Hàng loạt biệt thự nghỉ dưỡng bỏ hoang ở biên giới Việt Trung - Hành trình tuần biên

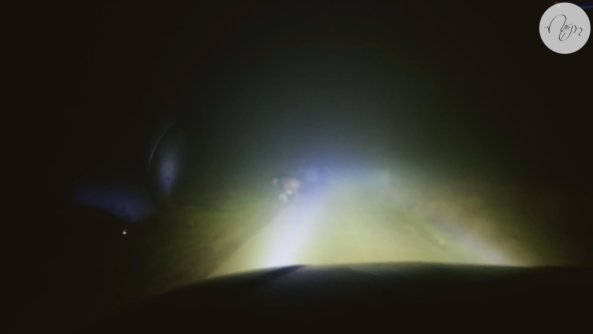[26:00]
núi Trong tình trạng sương mùi như thế này Mình thì có rất nhiều những đèn trở sáng Nhưng mà đèn trở sáng màu trắng như thế này Thì sẽ khiến cho mình phải trói mắt Còn đâu đèn
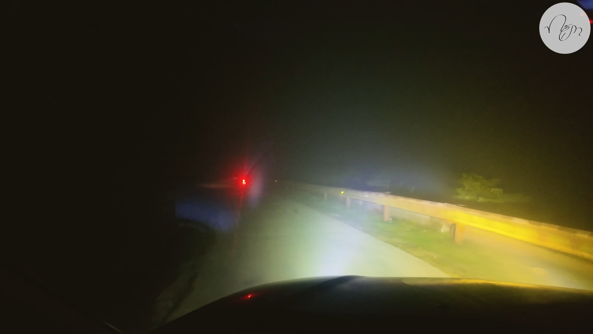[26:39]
Anh cũng sống ở cái vùng đất mẫu sơn này rất nhiều năm rồi Nhưng mà anh cũng không thể chịu được cái cảm giác Cô đơn cô quạnh ở trên này Mình sẽ soi đèn cho anh Như thế này hơi trói Bây giờ thì chắc là mình chả gặp ai ở trên đường đâu Tối như này mà gặp trên đường Chắc mình cũng sợ hết linh hồn luôn Nên có lẽ là nếm sẽ kết thúc tạm video ở đây đi Nếu như ngày mai mà có cái gì hấp dẫn Lý thú thì nếm sẽ quay tiếp cho mọi người nhá